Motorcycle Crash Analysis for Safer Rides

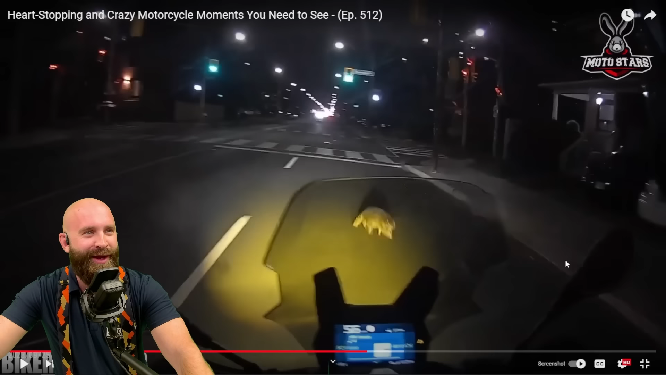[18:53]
You can run those over I'm not saying you should But it's a small enough animal So if you blip the throttle Your front suspension will go up just a little bit You might be able to go over it But best case scenario You try to avoid everything Just like that Nice little swerve Geez